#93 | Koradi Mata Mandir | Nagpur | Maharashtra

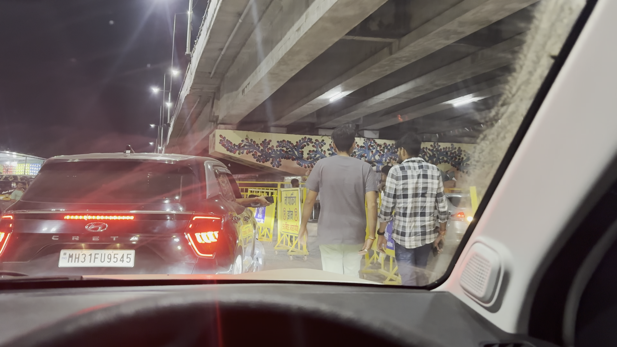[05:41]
हमको आगे से निंग पासे निंग आती है थोड़ा आगे यह के राइट एम साइड में तरनिंग फिर वाज
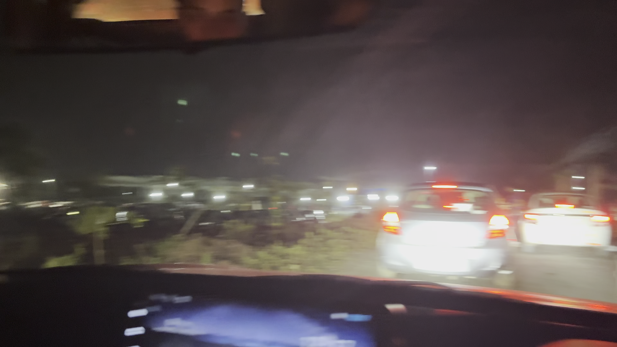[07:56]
हुई है और यहाँ पे आपको पार्किंग के लिए कुछ पैसे मंगेंगे लोग पचास्व रूपर शाहच से